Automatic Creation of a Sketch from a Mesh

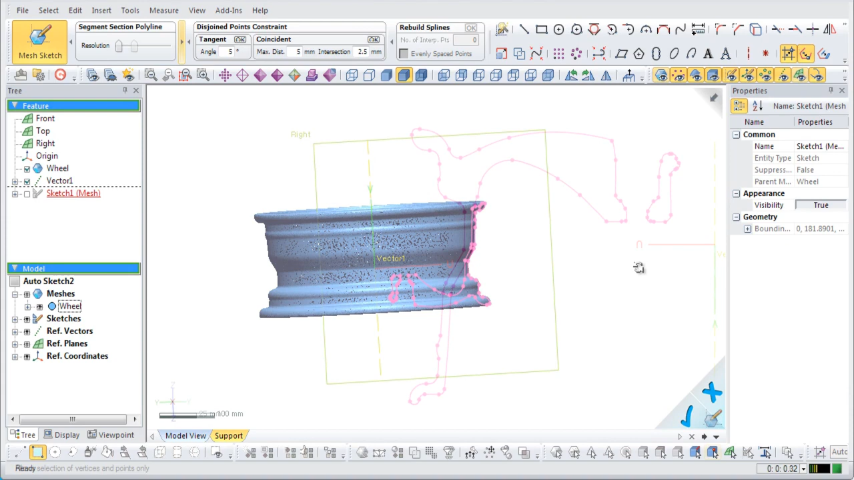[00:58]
Hide the mesh so that only the extracted polylines are shown. Apply the auto sketch command and select polylines.